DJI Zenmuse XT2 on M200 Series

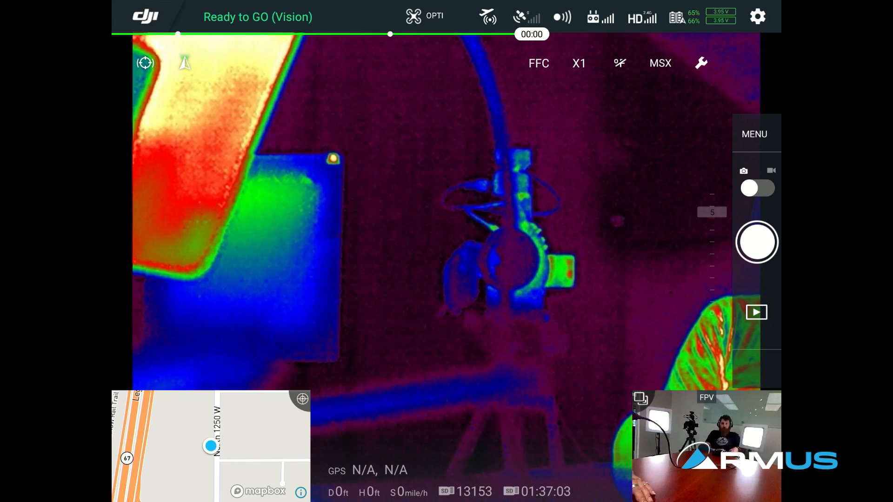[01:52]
So as we get into the app what we're using is the pilot app here and within the pilot app itself we have a couple of things up on the top that give us settings and things that we can do to the actual camera. We'll just close the map portion out right there because we only have the X-T2 on and that's it we still have the ability to see the FPV camera there's Jace playing along on his phone instead of actually paying attention to what I'm doing. So we have the FPV camera we can close or get rid of that if we wanted to
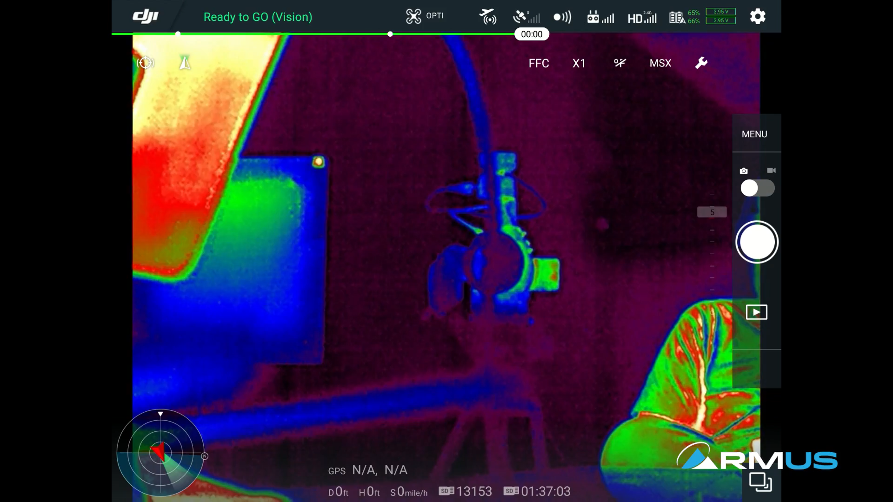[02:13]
on the app and then as I was showing a little bit earlier I can move the gimbal left and right
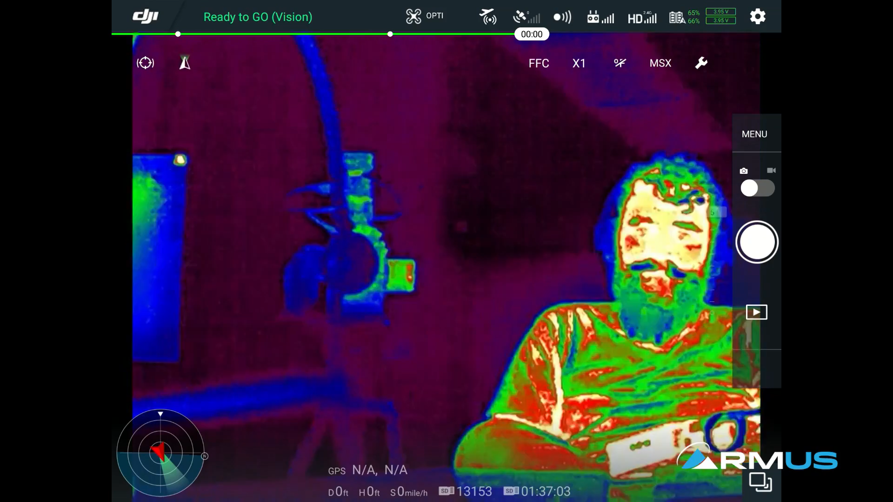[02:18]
up and down whatever direction I want to go I can do that you can see that coming through the app. On the settings up on the top left this is the thermal settings itself right now that we're in so we can see that by the FCC trigger the FCC we can see that pause just a second as Jace is moving around go ahead and move your hand around a little bit Jace and I'm going to just activate that so that's what that button does is actually a flat field correction a calibration to the sensor.
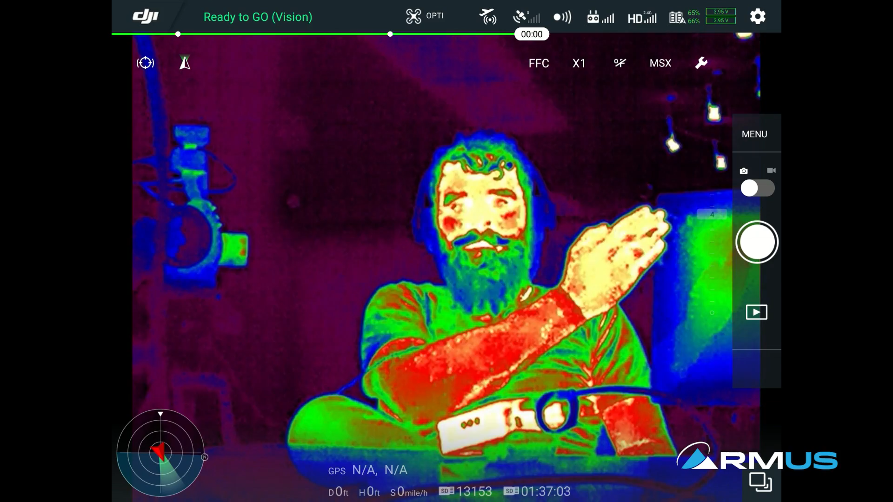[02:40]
This is a 336 model so right next to it I have a times one times two and times four digital
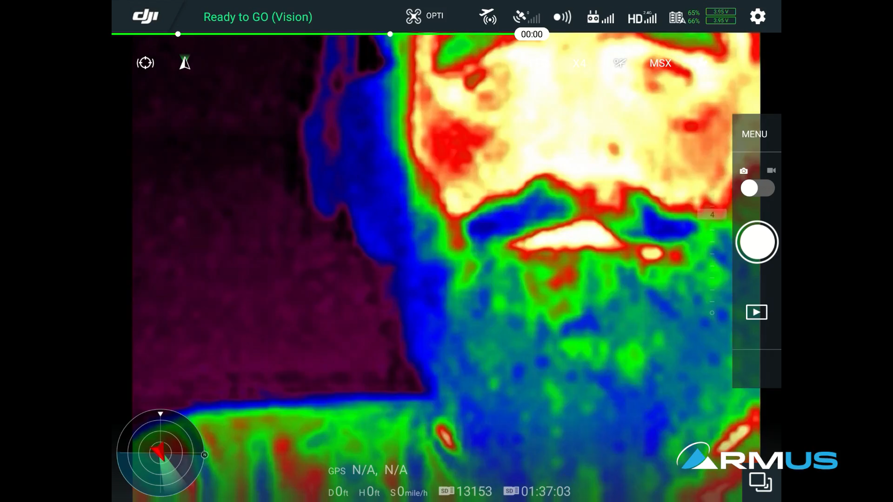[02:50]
zoom that I have there and on the 640 models I will have a ability to go to times eight. The next one over is the F we have the spot meter that we put on there so depending on where I want to touch the screen since these are actual radiometric I don't have to point the actual camera at the heat source of what I want to align it I can actually just have this scene going and look at the actual thing wherever I touch and then the other one is the other cool one that the radiometric camera has is the box tool so if we put the box
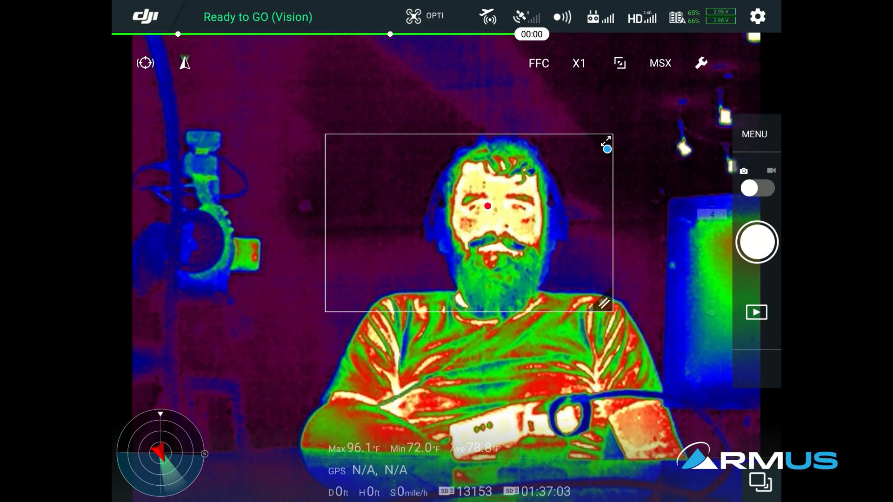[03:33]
On screen: max 96.1°F, min 72.0°F
around Jace's face it will show the hottest and coldest thing in the scene and we can see those showing up at the bottom 96 degrees at the bottom 72 degrees at a minimum and average across the box area is 78 degrees Fahrenheit. So we have the box feature and this is again part
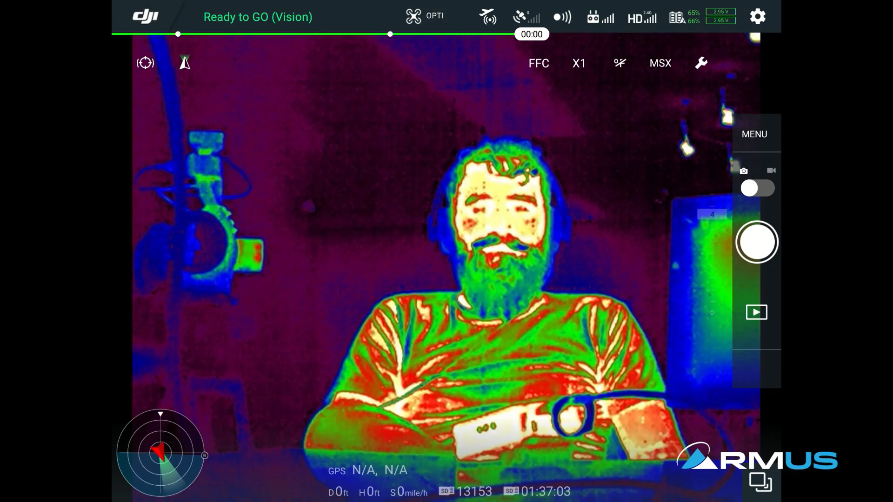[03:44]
of the selections of some of the tools that in which we can represent certain things during live flight that's pretty important these things are not going to show up by the way in your recorded video later. The MSX that MSX if we touch the MSX
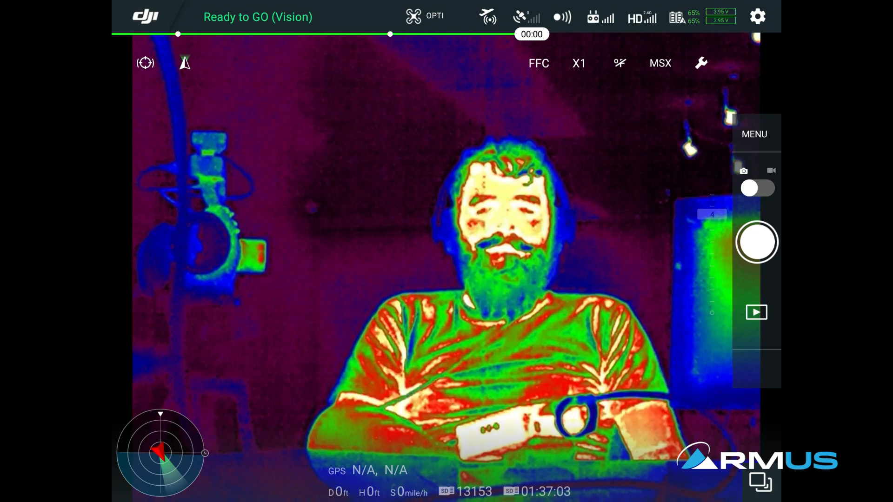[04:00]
button this is going to rotate through our actual visible visible light picture in picture
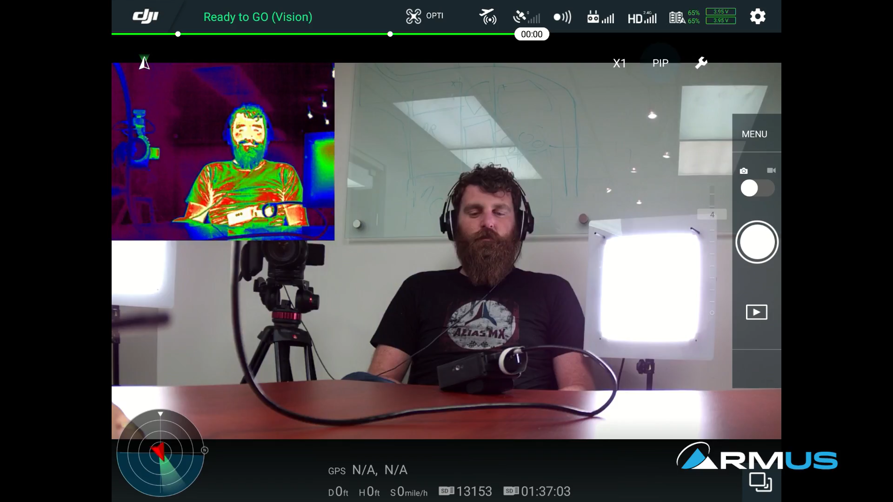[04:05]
and back to the MSX so that's what that button does is rotates that and then I have that set up on the
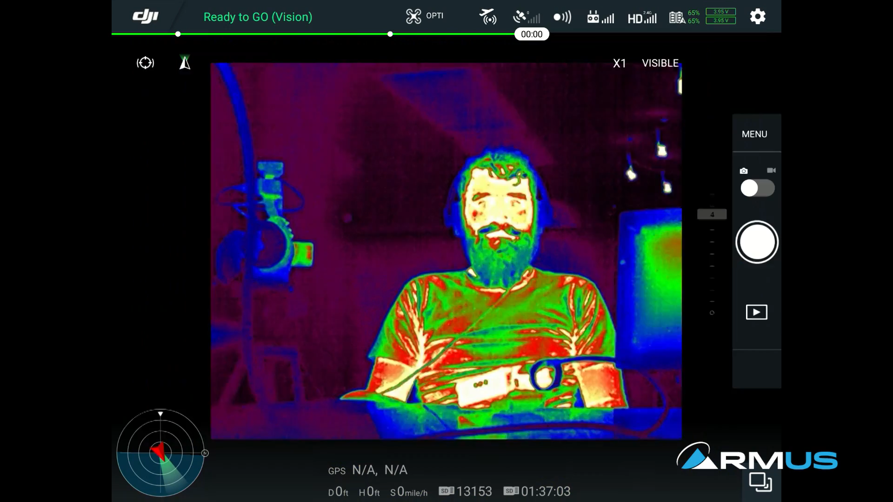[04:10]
button here as well so that you can rotate through those as well and then the little wrench thing here is to turn the MSX on.
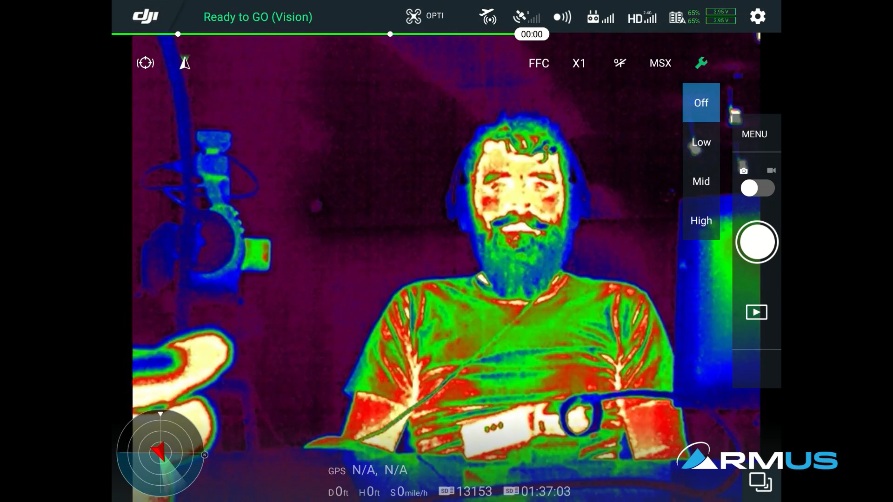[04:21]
So MSX is the blending of the RGB camera as well as the thermal camera together kind of a FLIR specific technology that blends those two together. If I punch this on low we can see the alignment of certain things that the parallax is what we call this the two cameras hitting each other and for the the demonstration here I can move the RGB outline just a little bit. If I come back and try to line that up as perfect as possible depending on how distance and parallax it is away I can then define how
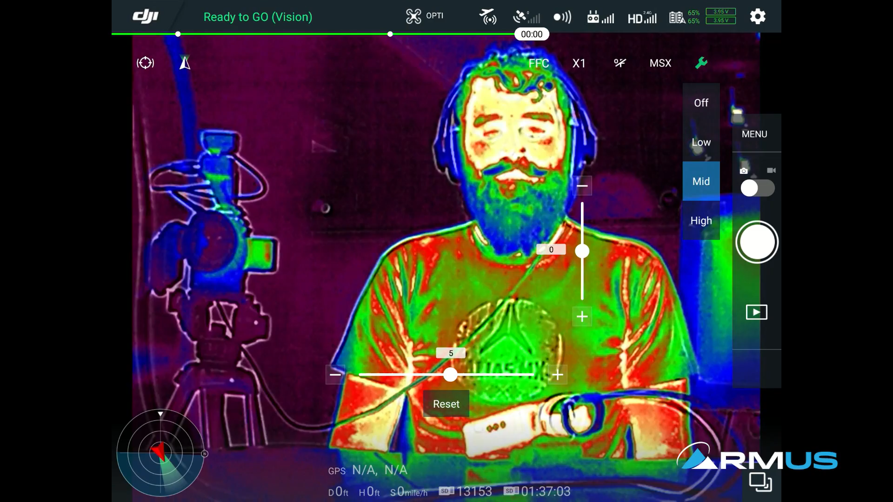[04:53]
much actual overlay I have of that. So here we can see Jace's shirt really well the alias mx that I can read I can actually read that if I turn it off I cannot.
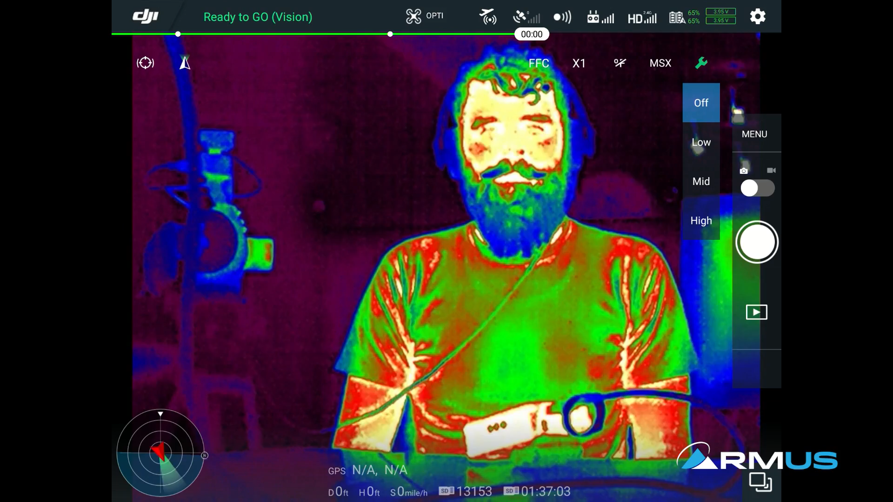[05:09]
So it takes that little bit of RGB highlighting and highlights that really good for all you fire guys serve public service guys police officers whatever it might be if you guys need to read placards on the side of something burning is that that might be very difficult to see so let's show that one more time where we can see that you can also see highlighted on other things that are are there in the scene and then turn
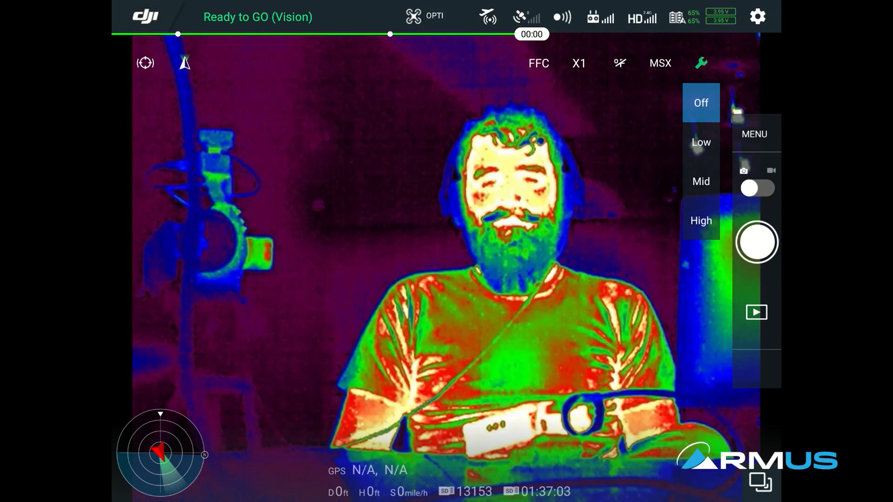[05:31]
it back off so a really neat feature but that's what the little wrench does at the top if we come into the MSX we press the MSX button again it'll highlight you'll go into the visible camera there we also have a times two times four and times eight digital zoom in the visible camera.